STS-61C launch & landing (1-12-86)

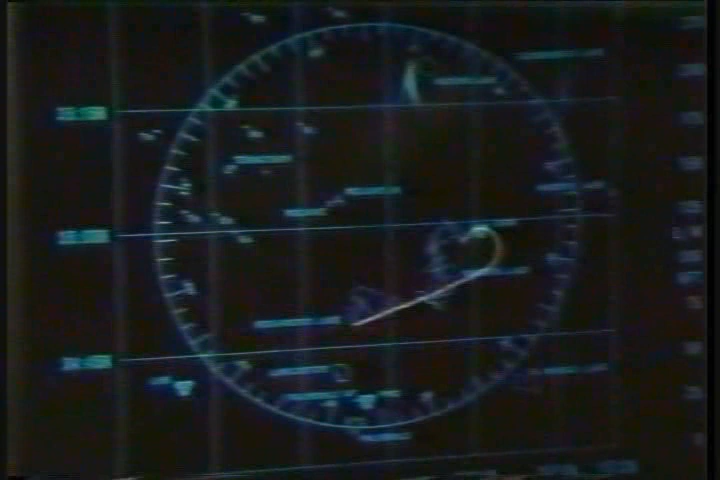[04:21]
So, uh, touchdown now about a minute away. Altitude, 6,800 feet. Velocity, 589 feet per second. And, four miles from touchdown. Again, the approach, very smooth and, uh, right on the program path.